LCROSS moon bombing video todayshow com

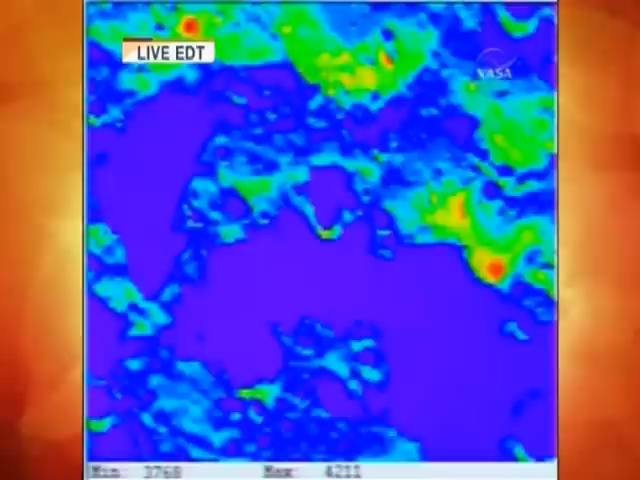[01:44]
We're going to an infrared shot. Mark. Centaur impact. That was an announcement by the flight director that the center impact should have... Flight pilot, confirm. Receive of command. Over. Now, keep in mind, you're watching the second viewing now. Flight payload. Curtain start.